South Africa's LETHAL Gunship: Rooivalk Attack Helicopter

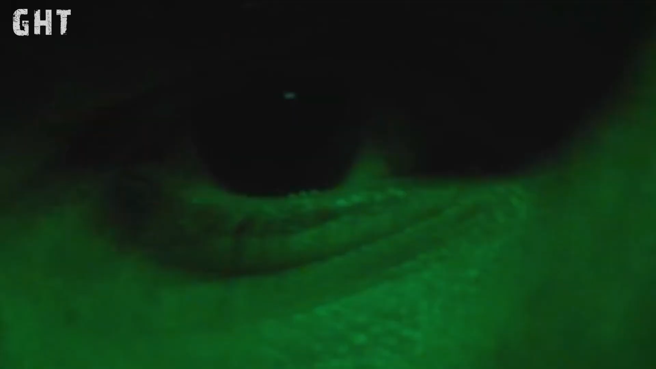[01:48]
Both helmets contain two monocular display modules with a heads-up display,